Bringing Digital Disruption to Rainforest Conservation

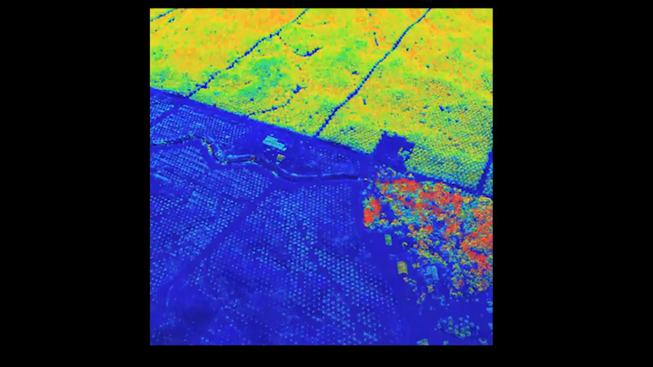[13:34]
No. Anyway. So this is a flyover, and basically this was... Where the story isn't close to the hill? No, no. Far more adept than a daughter. But anyway, this, to the right, to the top, you'll see this is a soya plantation.